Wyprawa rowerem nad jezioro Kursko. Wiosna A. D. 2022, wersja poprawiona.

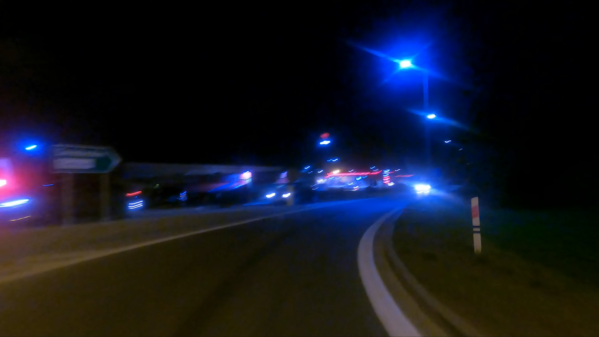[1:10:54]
Orlen przede mną a ja sobie zaraz zjadę bezpiecznie na prawą stronę